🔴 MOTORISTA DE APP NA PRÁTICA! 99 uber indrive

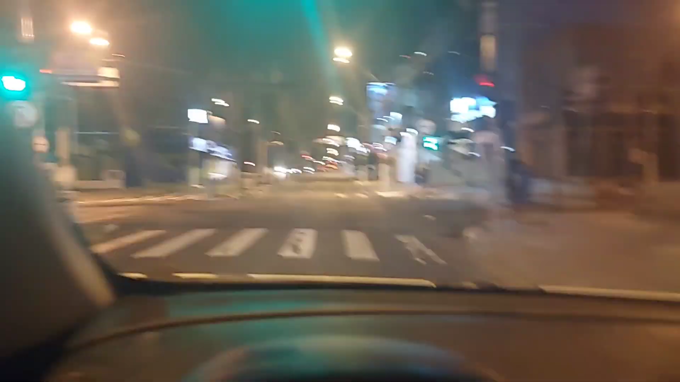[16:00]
Chegando aqui para pegar a passageira e depois eu volto.